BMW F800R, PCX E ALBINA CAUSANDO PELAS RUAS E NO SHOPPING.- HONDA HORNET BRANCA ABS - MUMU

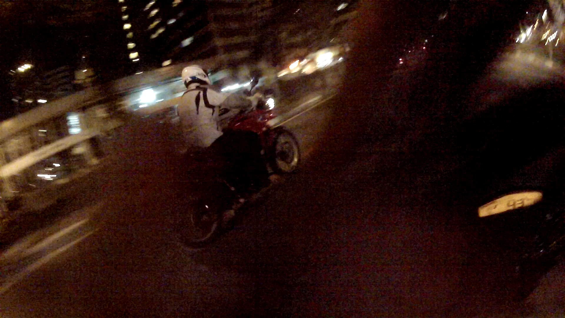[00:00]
Saudações, pessoal, muito boa noite. Estamos aqui na Avenida Luiz, opa, Luiz Carlos Berrini. Estamos com a BMW, estamos com a PCX.
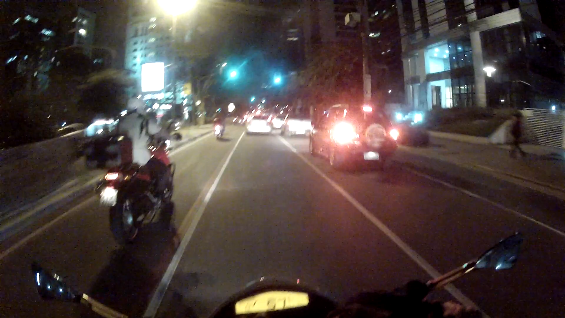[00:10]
Rolezinho aí, final de noite. Encontro com os amigos. Passou no vermelho, obrigou todo mundo a passar, né?